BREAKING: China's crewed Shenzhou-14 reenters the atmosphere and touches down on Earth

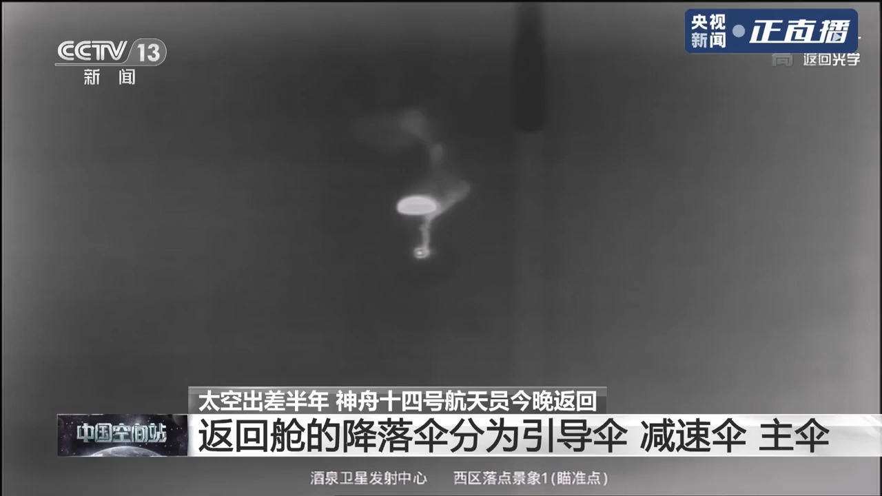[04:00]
逐三打开是一个标志性的事件对意味着我们回收任务回收两号完成一个关键节点这应该也是主伞回收两号跟踪正常直径大概30米的一个主伞大家可以看包括伞绳
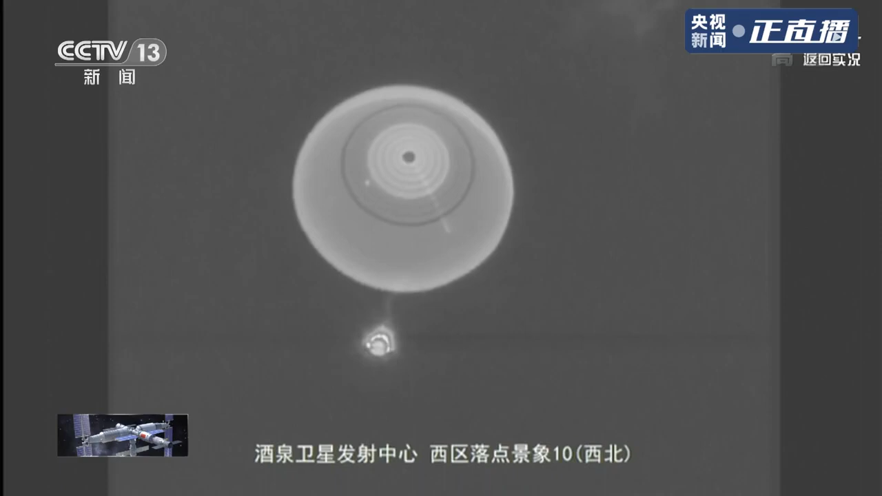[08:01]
使得这个速度的降低会有一个逐步的过程继续看到有白烟冒出对 这还是释放这个无水井的推进机对 推进机才放这个推进机是用于自控发动机的对 工作的
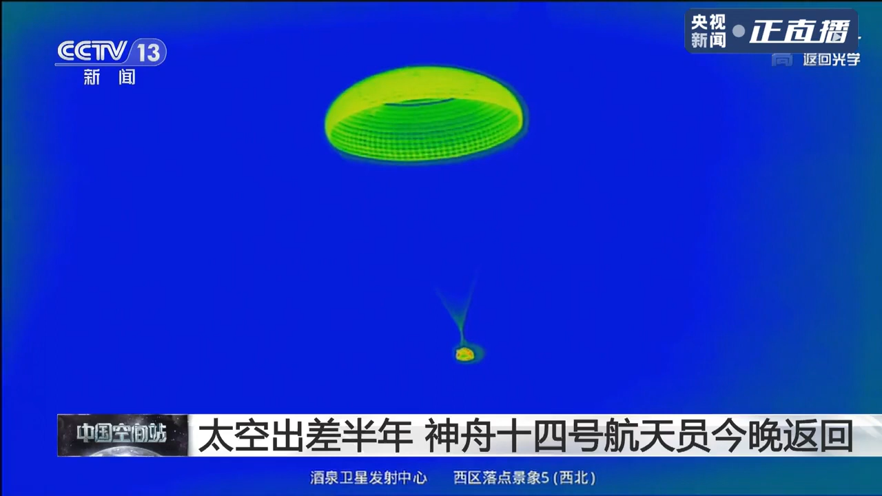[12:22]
咱们在返回过程的减速应该是有四次减速第一次在轨返分离后我们会有一个制动发动机的开机进行一个初步的减速减速之后进行降轨
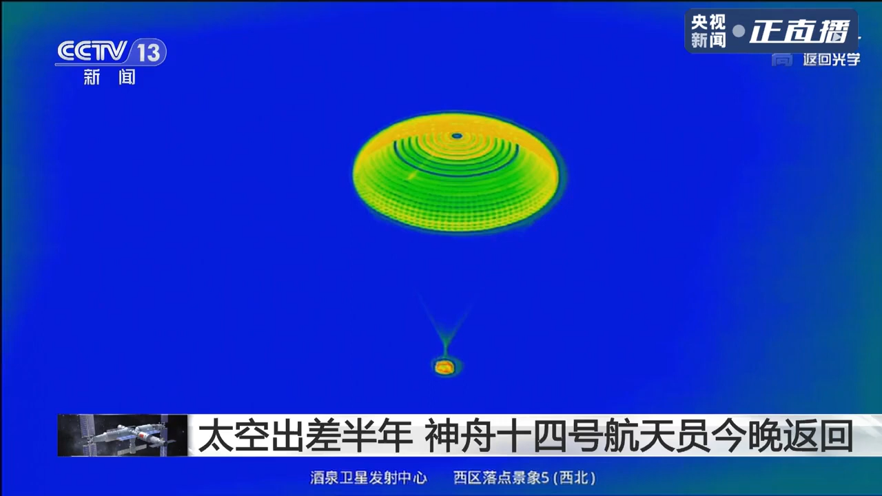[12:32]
第二次减速是我们载入大气层通过大气的一个摩擦进行一个减速第三次就是我们刚才看到的这个开
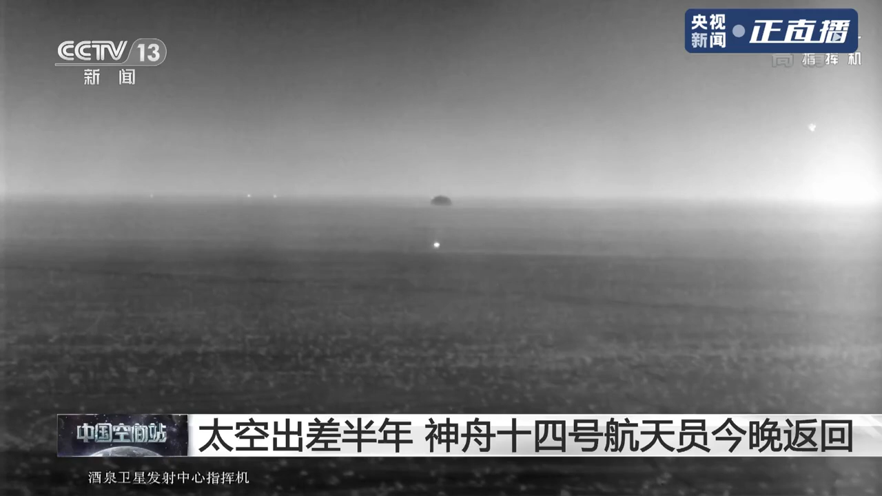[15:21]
成功工作对 刚刚看到那一下对这个时候应该要切除散小音报告
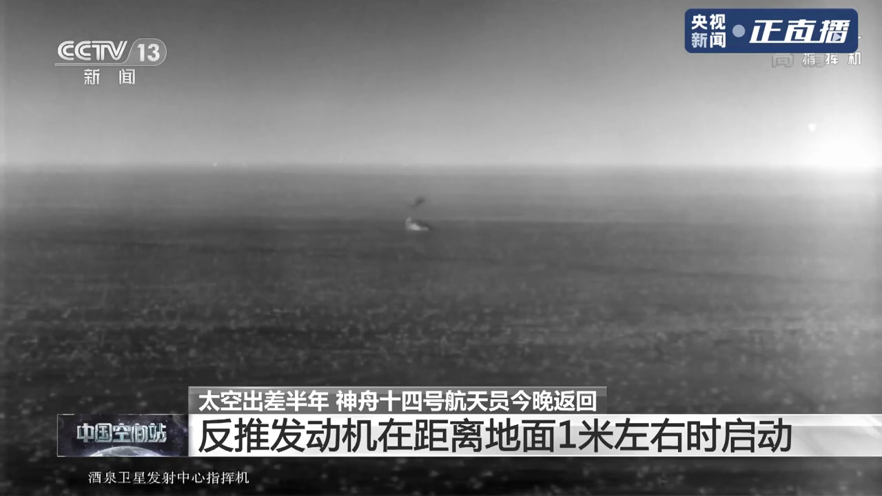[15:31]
他是有个刚刚高度地在1.2米距离地面1.2米的时候然后反推更好注意
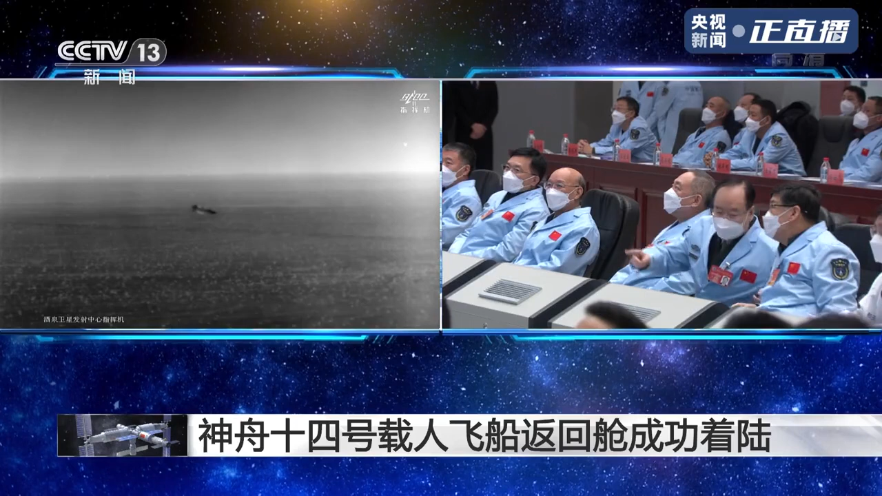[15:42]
我是北京下面通报返回舱第四次落点预报落点京度东京腰洞洞度洞三分两两秒东京腰洞洞度洞三分两两秒落点尾度北尾四腰度三九分一四秒北尾四腰
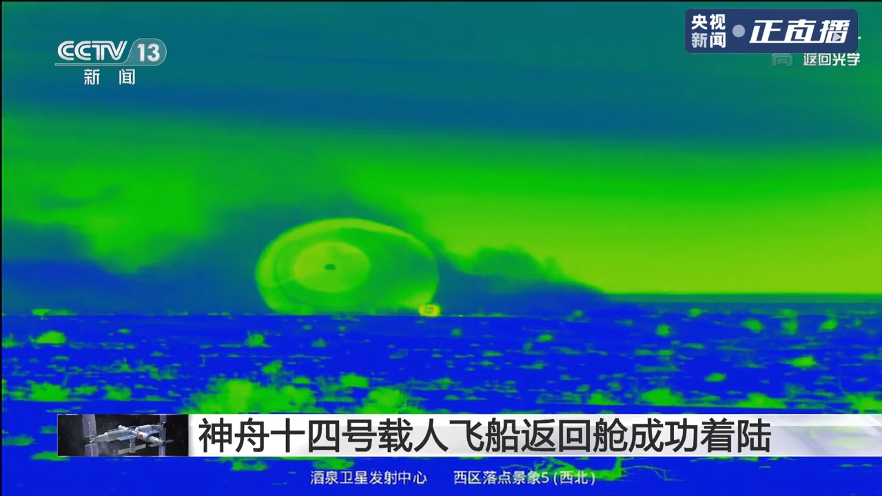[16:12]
度三九分一四秒北京第四次落点预报已发出雄鹰目前看反推舱的东京腰洞度姿态应该是两两秒落点尾度我看不太清楚没有了绿风四压度三九分